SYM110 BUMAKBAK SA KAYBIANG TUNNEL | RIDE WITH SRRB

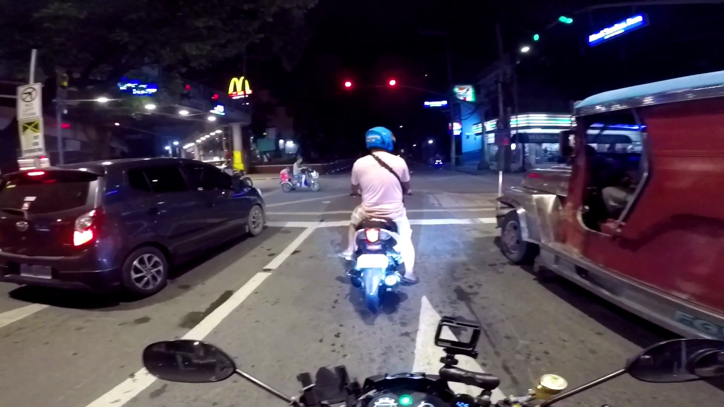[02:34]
So mga tol, after 1 hour, andito na tayo sa Abad Santos.
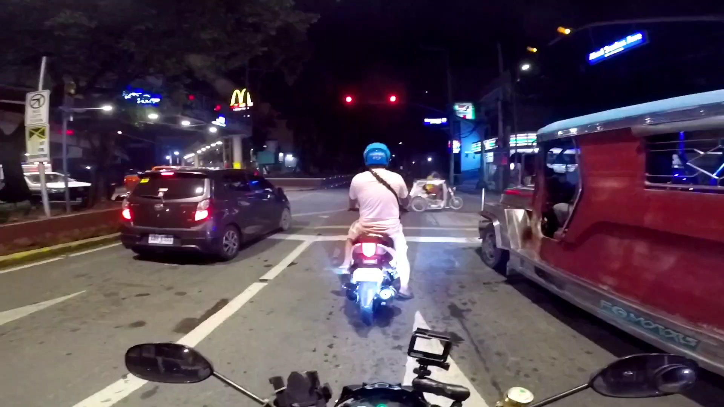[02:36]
Hindi na ako nag-road to yun kasi anong oras pa lang, alas 4 ng madaling araw.
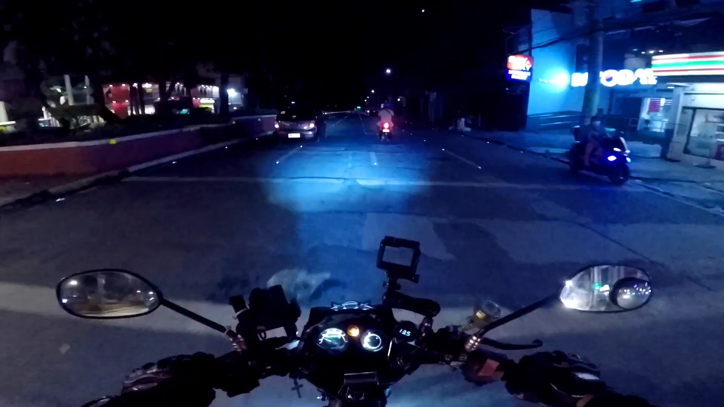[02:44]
So medyo delicate pa dumaan doon, ayoko dumaan doon. Kaya dito na ako dumaan sa may Abad Santos. Ano nga lang, maraming stoplight. Pero at least dito, sure tayo kasi maliwanag yung kalsada. Tapos maraming outpost. Pure Gold, Bacoor.
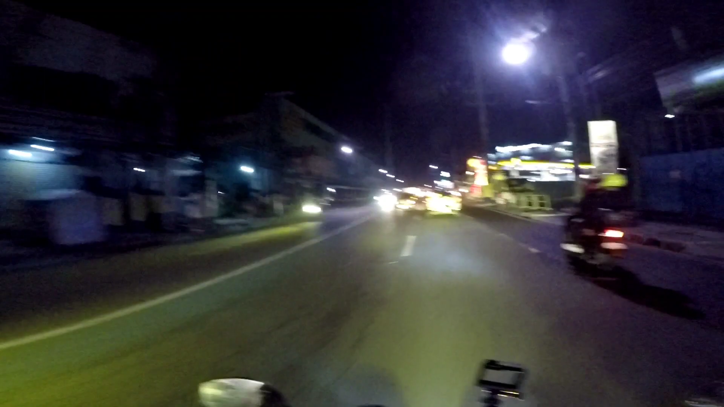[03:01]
We're heading to ano na? We're heading to SM Bacoor. Time check. 4:46. Putik, binakbak lang natin ng isang oras at 45 minuto yung Bulacan to Bacoor.